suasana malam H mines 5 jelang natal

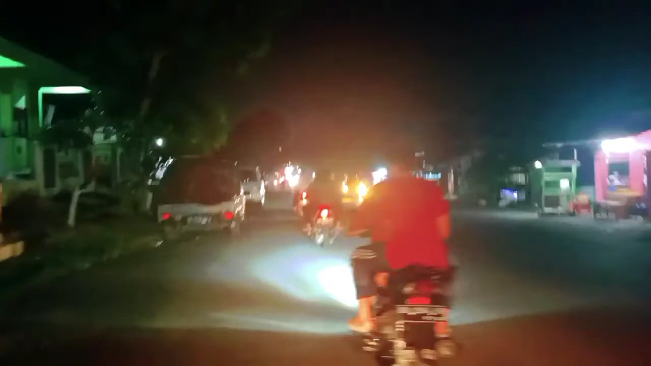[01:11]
Beginilah keadaan di kawasan Gogagoman di malam hari, teman-teman. Menjelang Natal 25 Desember tahun 2020.